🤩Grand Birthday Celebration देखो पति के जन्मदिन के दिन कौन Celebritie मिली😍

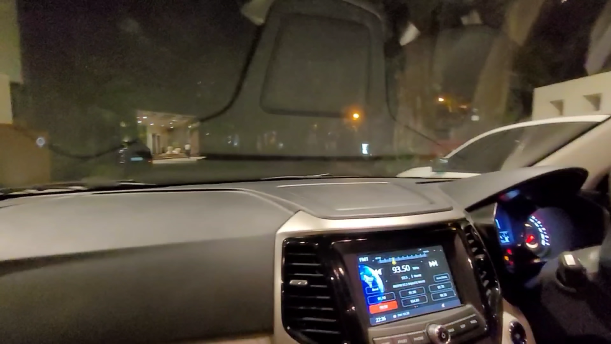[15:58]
गेट नंबर टू देखो वो आगे सन एंड सैंड है।
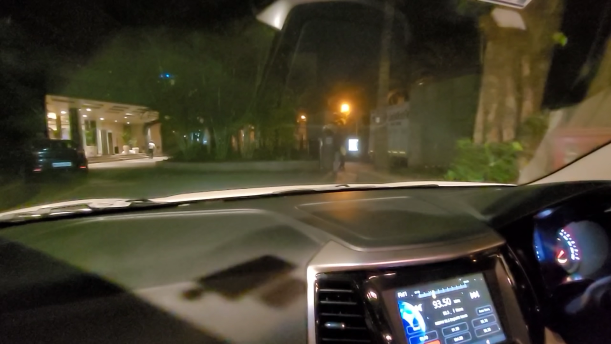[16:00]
हाँ हाँ हम जा चुके हैं सन एंड सैंड में। ये ही है शायद सन एंड सैंड, ये इधर वाला ही है।
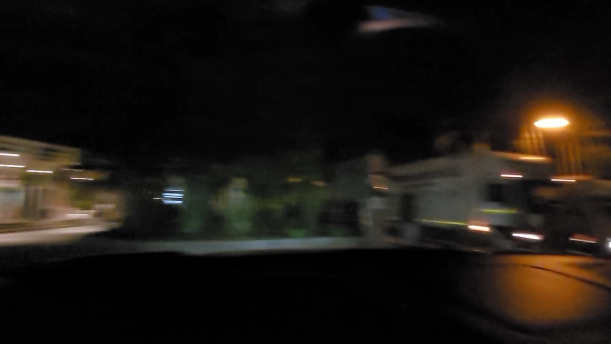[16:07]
काफी अच्छा है ये भी ना। गेट नंबर टू से बेटा निकलने का है, एग्जिट है।
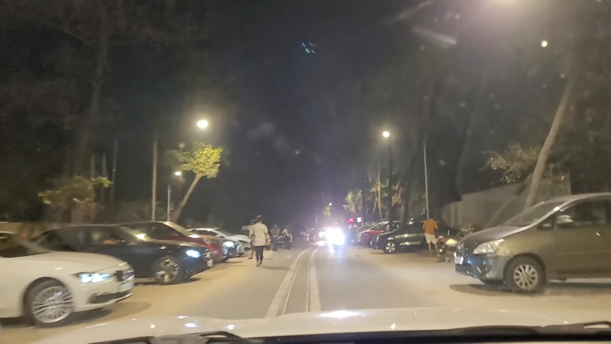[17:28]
बीच हम लोग गए नहीं हैं क्योंकि अंधेरा है काफी